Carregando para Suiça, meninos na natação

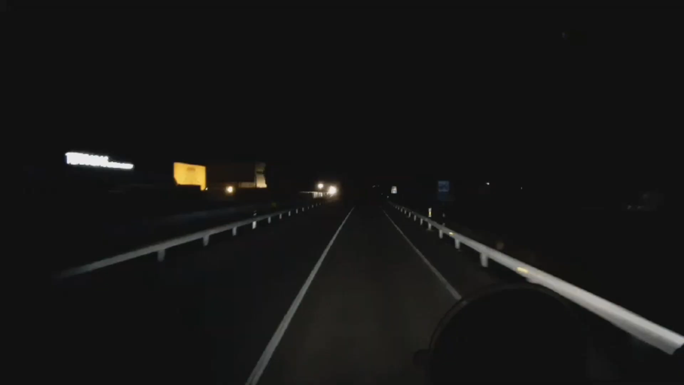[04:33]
Olá, meus amigos. Boa noite. Estamos pertinho de chegar aqui, então. Nosso primeiro destino aí dessa subida. Vamos aqui... Ver se tem a nossa vaguita aqui em Vila Malha. Como é que vocês acham que vai estar? Tá cheio? Prepare-se para manter à direita a 800 metros. Será que tá? tá cheio ou será que tá vazio?
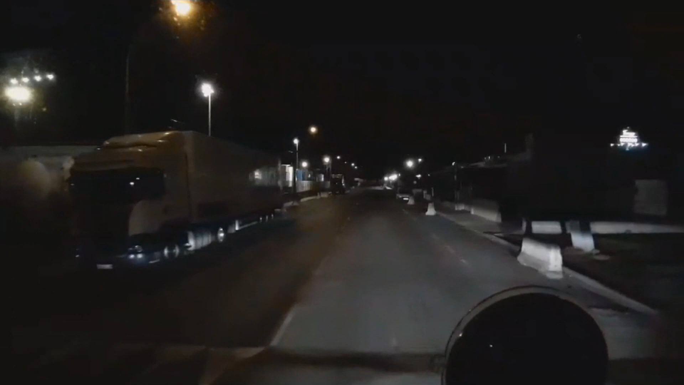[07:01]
A gente dá uma olhadinha lá pra ver como é que tá, né? Não custa dar uma olhadinha. Novo cálculo da rota. A 180 metros, dobre à direita.